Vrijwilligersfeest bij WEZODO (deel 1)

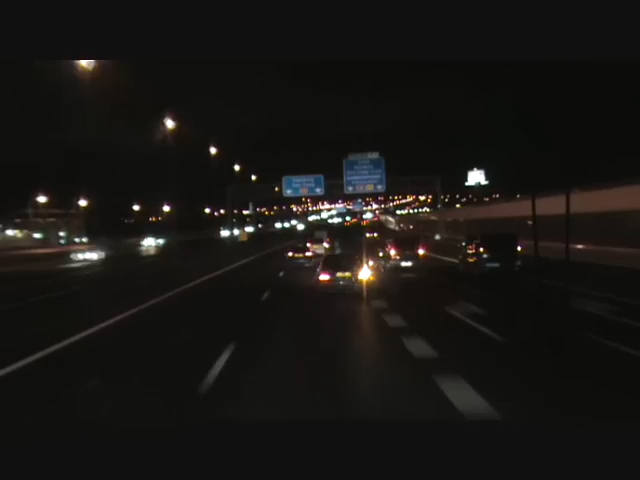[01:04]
Ja, wacht even. Ja, joh, dat is het houten dingetje. Ik dacht dat er een fietser dus zat.